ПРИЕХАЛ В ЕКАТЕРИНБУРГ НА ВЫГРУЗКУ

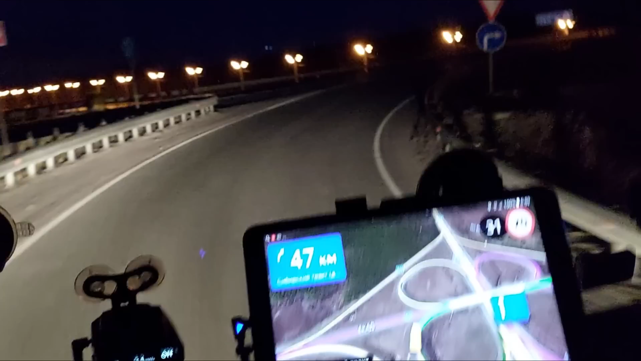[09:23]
двухсторонка, с одной полосой в каждом направлении, и может получиться так, что встанешь за каким-нибудь тихоходом,
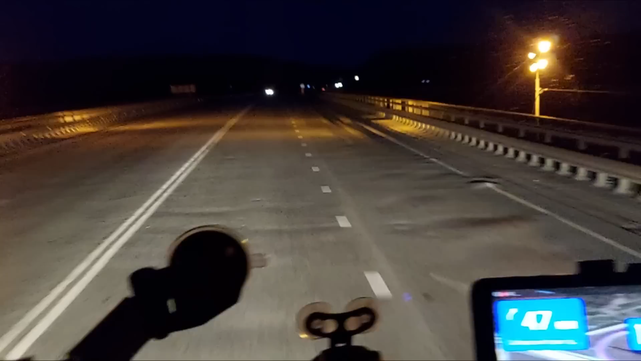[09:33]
и время растает, как белый снег. Сегодня он вроде немножко, я даже не знаю, как тут сказать, такими одиночными снежинками пролетает. Видно на обочинах тоже, что выпало немножко осадков. каких-нибудь 2 миллиметра.